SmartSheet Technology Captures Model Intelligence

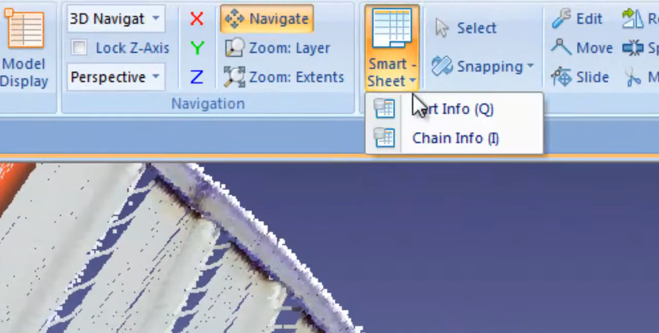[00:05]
Edgewise Plant Smart Sheet Technology gives you a powerful tool to add intelligence and annotations to your model as well as edit any individual pipe, component, or an entire pipe run.
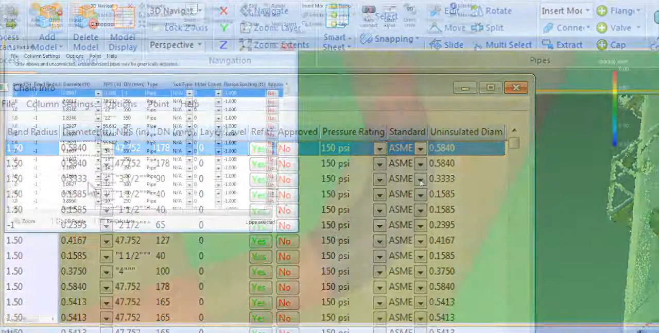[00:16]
The part info sheet contains a listing of every pipe, elbow, and component in the model.
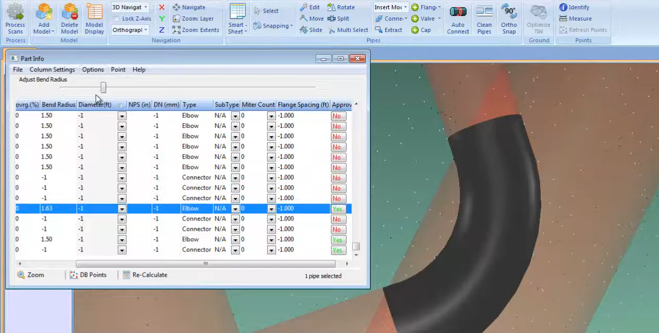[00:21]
This worksheet is fully integrated with the model so that any changes made to the model are updated in Smart Sheet and vice versa. The chain info worksheet contains key intelligence on each pipe run such as diameter,
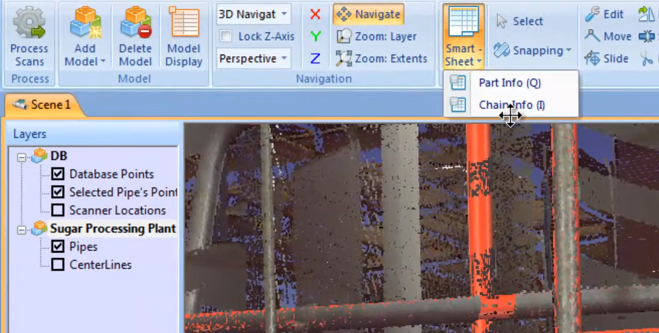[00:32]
pressure rating, standard, layer, and more.
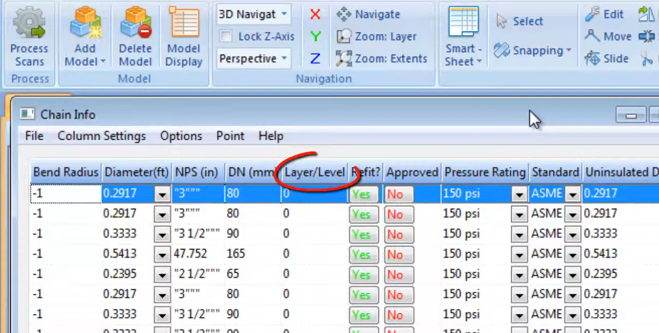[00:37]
Any of the values in Smart Sheet can be edited by pipe, pipe run, or as a group using our multi-edit tool. Here I'm changing the pressure rating of these pipes to 900 PSI.
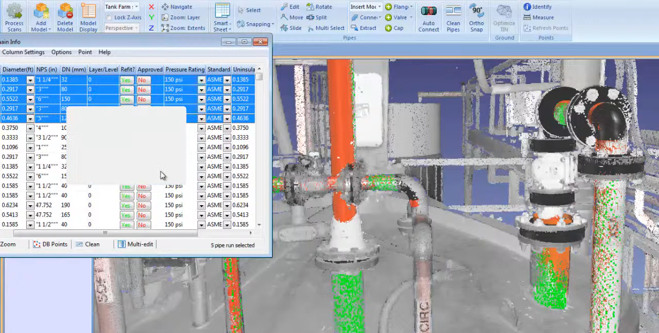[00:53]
All components on these pipe runs will automatically resize to accommodate the new pressure rating.
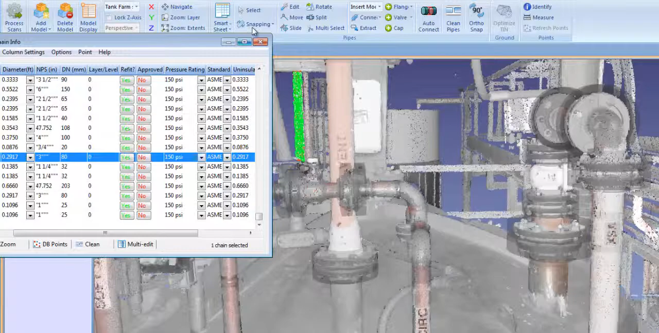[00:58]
You can layer your model directly and edgewise using our layering tools.
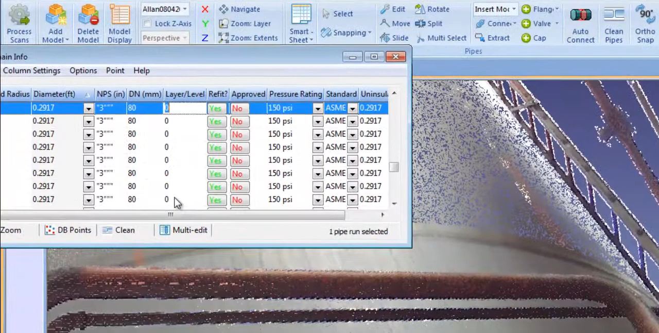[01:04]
I'm going to place these pipe runs on the Naptha layer.
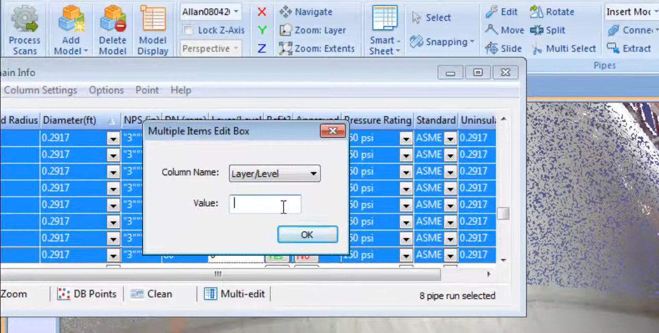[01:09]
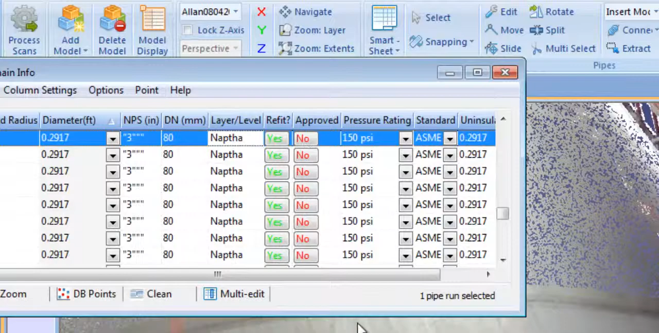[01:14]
The layering tool gives you total flexibility in creating layering libraries which greatly speed your model creation.
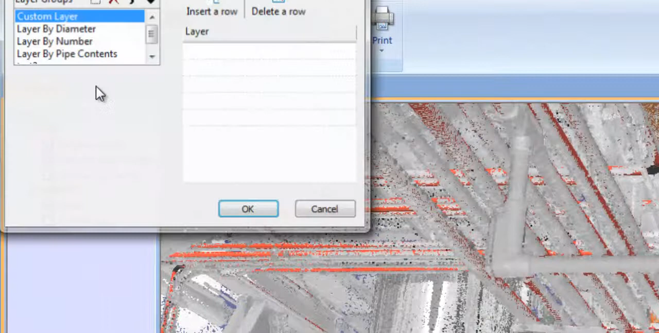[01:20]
You can layer by pipe size, pipe contents,